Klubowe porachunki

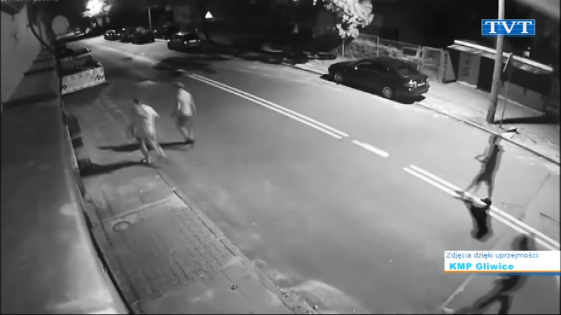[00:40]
W tej sprawie wszczęto w komisarecie drugim postępowanie. Tutaj policjant prowadzący dochodzenie zabezpieczył obraz monitoringu. Na tym monitoringu widać tę grupę, która właśnie uczestniczyła w tym pobiciu i są tam osoby, których tożsamości nie znamy, a chcielibyśmy poznać. Być może ktoś z widzów rozpoznaje takie osoby i stąd nasz apel i prośba o przekazywanie nam takich informacji, kto to może być.